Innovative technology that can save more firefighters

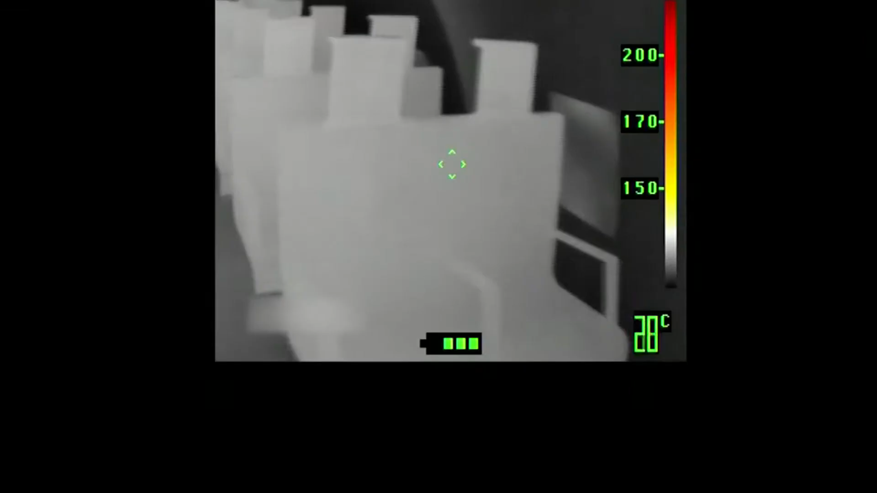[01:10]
On screen: spot 28°C
What you see in the display inside the respirator is thermal signatures of whatever's there, even if there was a fire in the background. Significantly, that firefighter can still scan the room and find a victim.